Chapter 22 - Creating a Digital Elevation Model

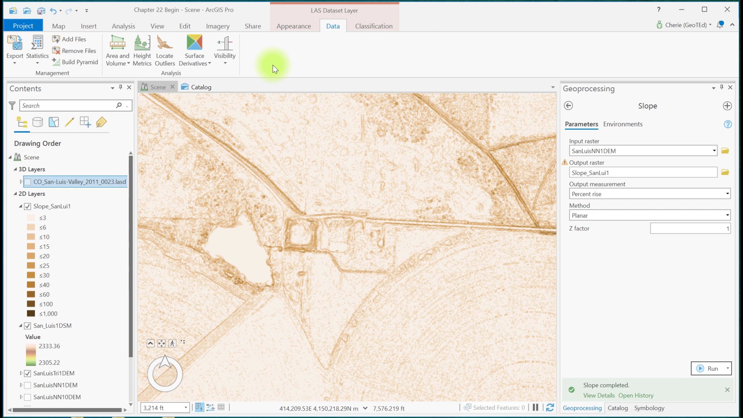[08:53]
Surface Derivatives, Slope. And run the tool.
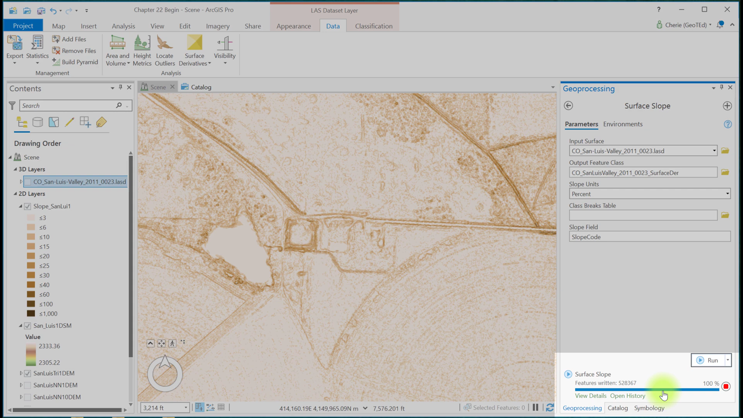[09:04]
You can see here that it's going to take quite some time for this to finish because it's generating millions of polygons. This tool creates a vector polygon feature class, not a raster.
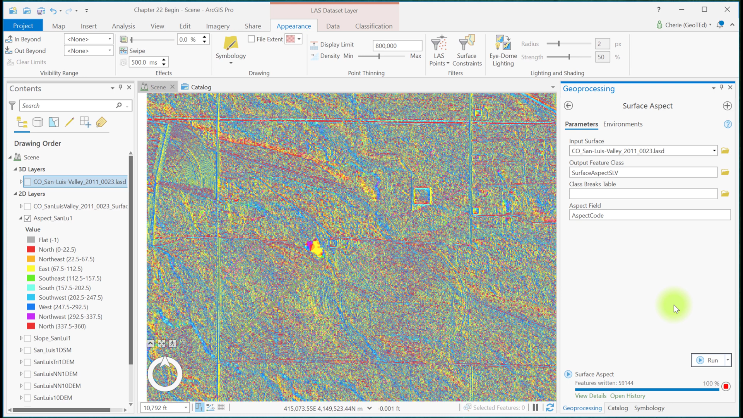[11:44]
The surface aspect tool creates a polygon feature class. Opening the attribute table, we see over 12 million polygons were created, thus the reason for the lengthy processing time.